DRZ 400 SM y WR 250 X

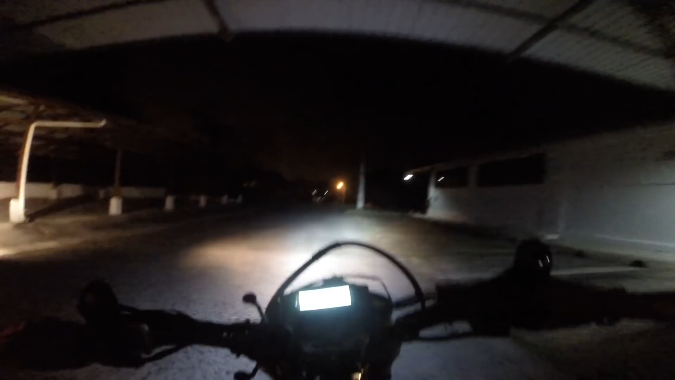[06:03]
Por acá. Por aquí hay como una bajadita.
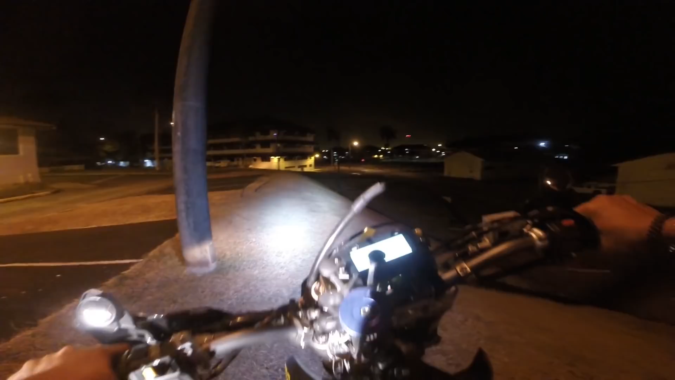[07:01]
Mira que hay como un saltito.
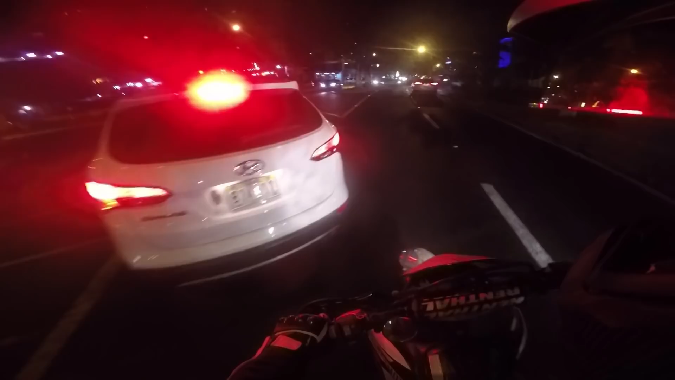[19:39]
Ese carro no tenía por qué frenar en mitad de la calle. Tenía todo el espacio para estacionarse en la curva.